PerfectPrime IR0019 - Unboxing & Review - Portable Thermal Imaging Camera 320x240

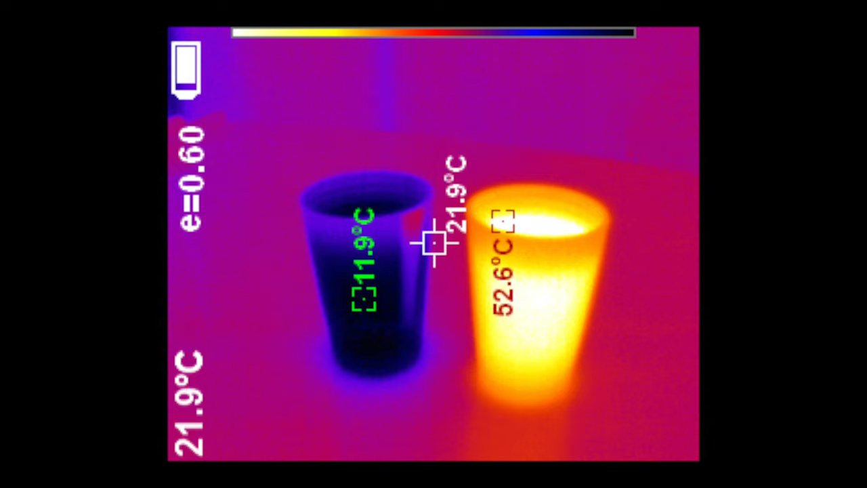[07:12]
On screen: spot 21.9°C
As you can see here the hottest object inside the image frame was 52.6 degrees Celsius on the right and the coldest was 11.9 degrees Celsius on the left. Whereas it seems like that the background of the image which is table was at 21.9 degrees Celsius.
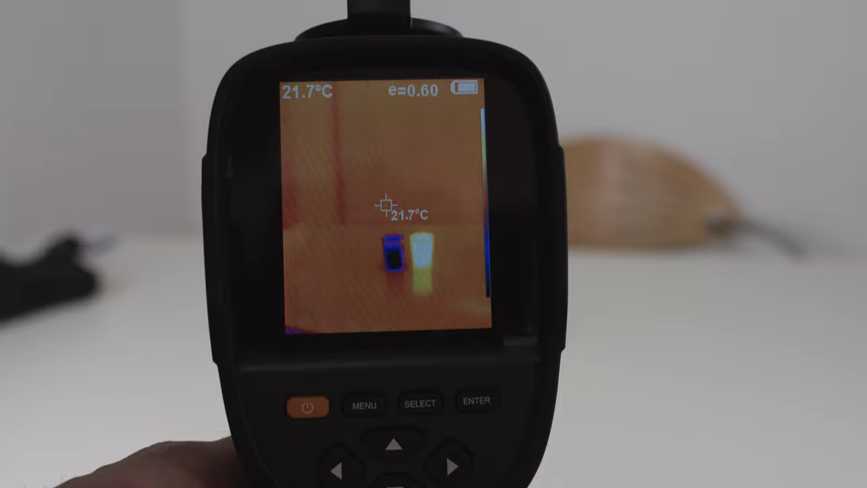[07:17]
On screen: spot 21.7°C
The image refresh rate of this camera is average not the best but it works.
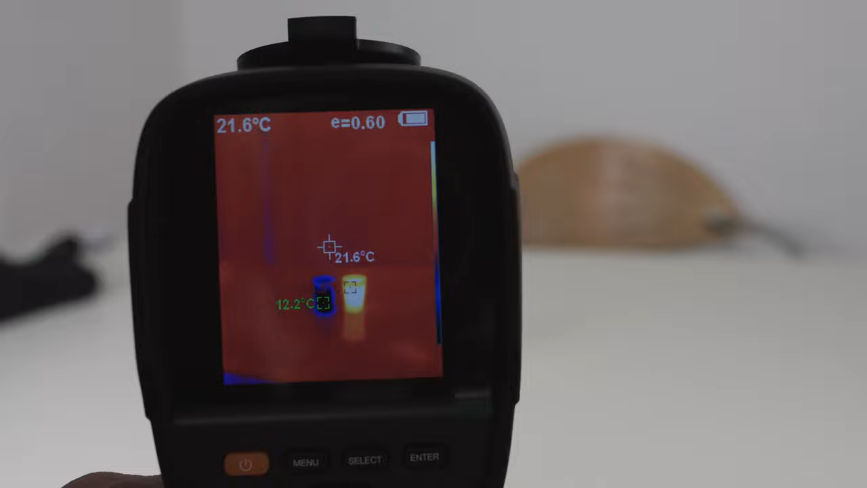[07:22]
On screen: spot 21.6°C, min 12.2°C
This camera features another functionality which lets you overlay a real image
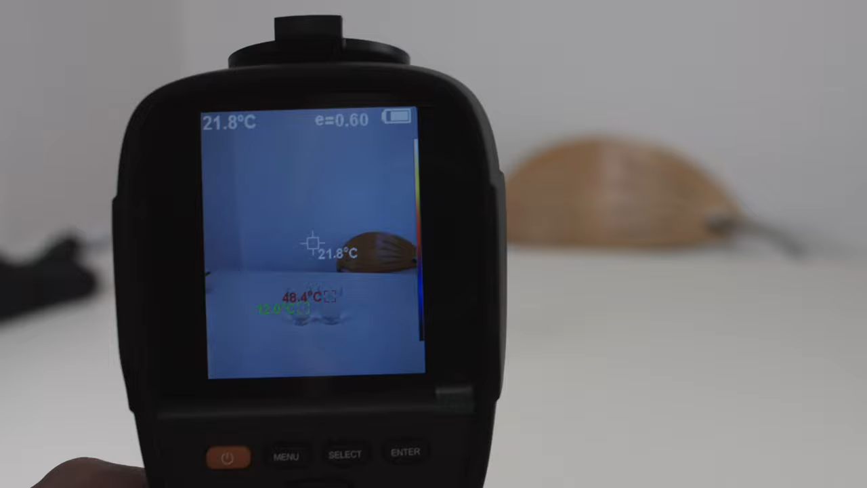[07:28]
On screen: spot 21.8°C, max 48.4°C
an RGB image over the thermal image and it lets you go through different steps such as full thermal which is 0% RGB, 25% RGB, 50%,
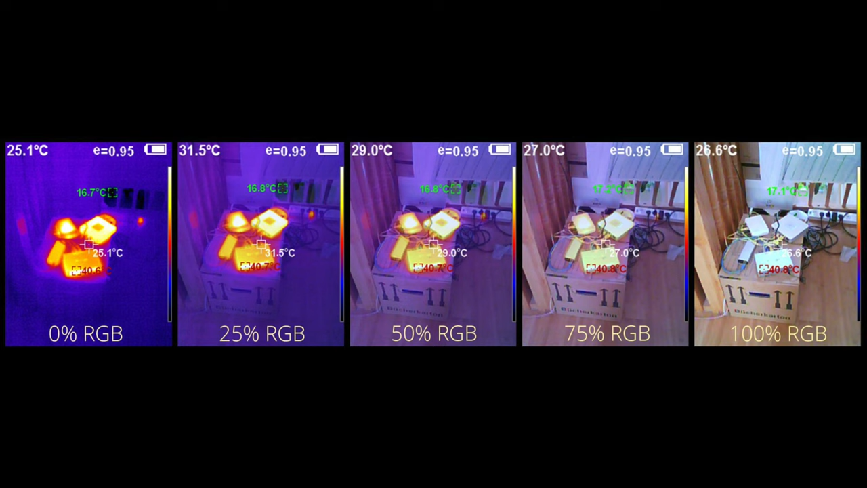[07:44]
75% and of course 100% RGB so no thermal imaging information on the image. Now the up and down button will allow you to adjust the RGB camera overlay with the RGB camera. Now on the left you see what this image would look like in 100% thermal. On the full right you see how it would like in real with an RGB camera and the center left is how it would look uncorrected meaning there's a shift and the corrected one has a corrected overlay on top of the thermal imaging.
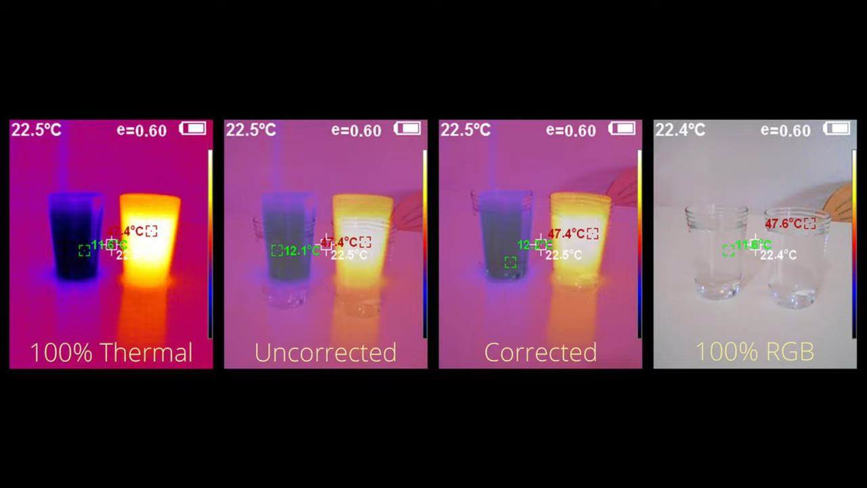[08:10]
Last I'd like to show you some more examples. In this case you see the full color palette again with spectra, iron, cool, white and black.
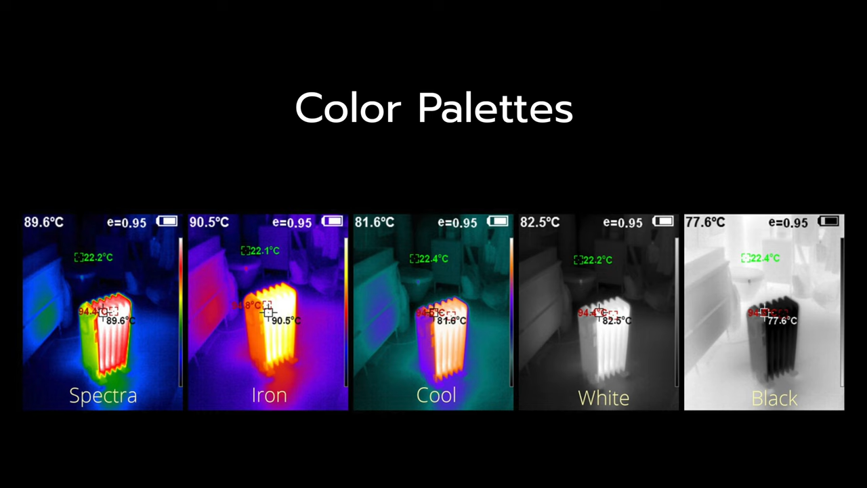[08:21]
This is one of the typical use cases you would use the thermal imaging camera is to investigate insulation qualities such as a front door of the house.
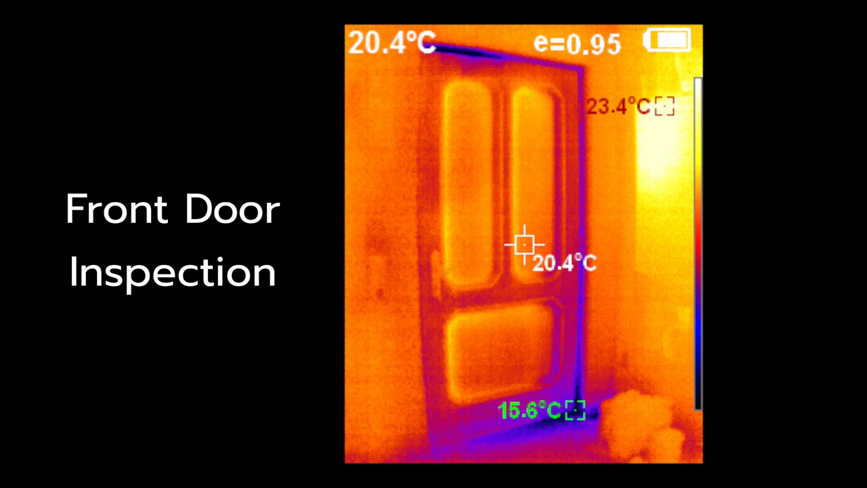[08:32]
On screen: spot 20.4°C, max 23.4°C, min 15.6°C
In this case we see there's a lot of cool air passing through the gaps on the bottom right and top left of the door. In this example you can see we have an infrared heater mounted on
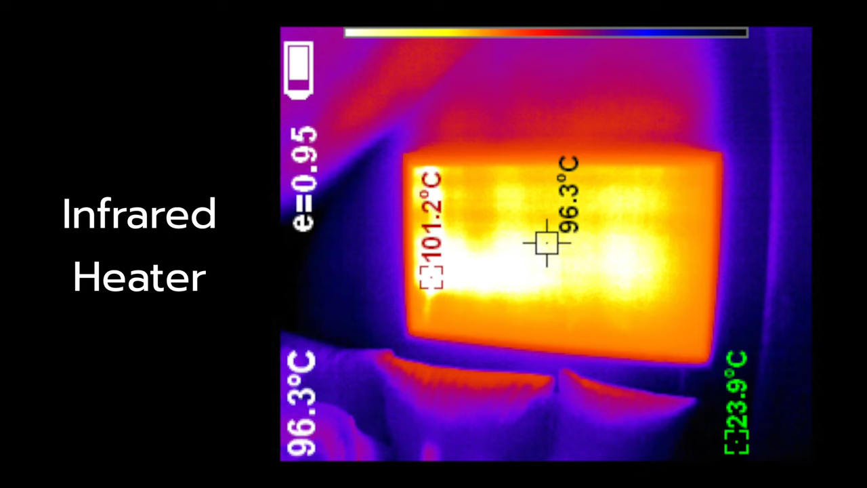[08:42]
On screen: spot 96.3°C, max 101.2°C, min 23.9°C
the wall above the couch and it's heating up to 101.2 degrees Celsius. Here's a short summary of this camera. Overall it has a solid feature set.